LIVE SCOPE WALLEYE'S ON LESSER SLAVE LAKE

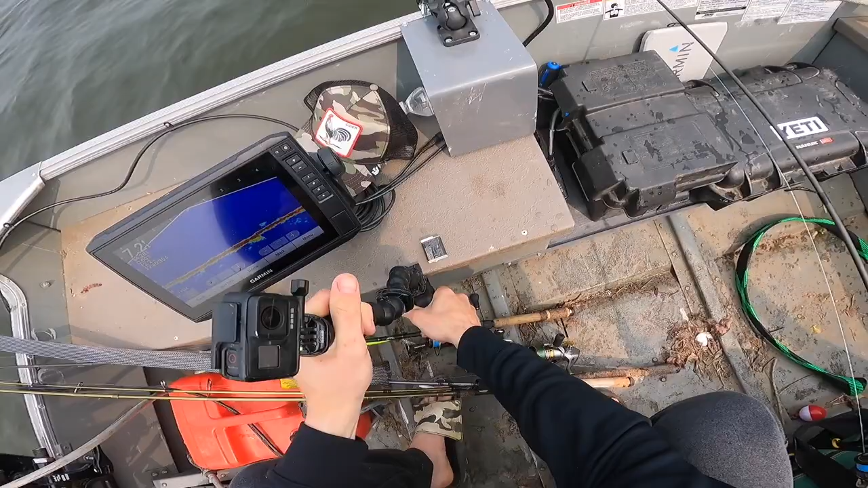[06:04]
Here's a fish. Can you pull that net back towards you, please?